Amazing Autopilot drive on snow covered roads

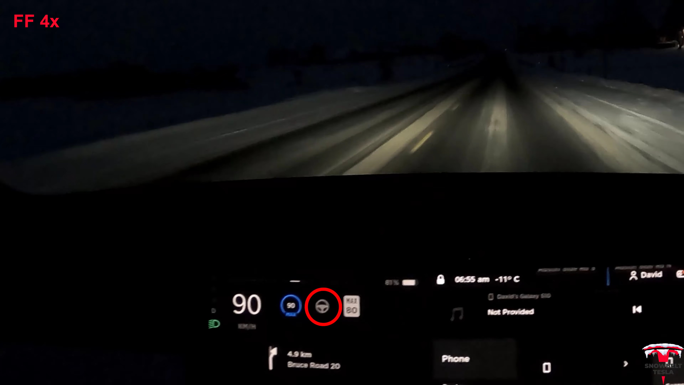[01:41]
So it's much easier to maintain Autopilot engaged. In order to actually engage it, you must have lane lines visible. And obviously in these road conditions, that doesn't occur very often.